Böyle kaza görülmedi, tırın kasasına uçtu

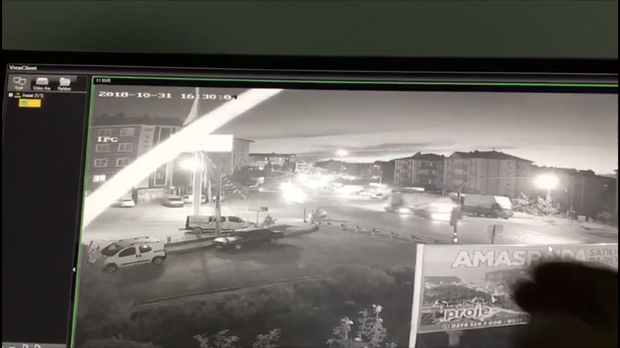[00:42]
Yanından bak. Yanından geçmek bak. İstedi herhalde. He. Dur. Şimdi çıktı bak. Çıktı. Dur. Şimdi çıktı bak. Çıktı.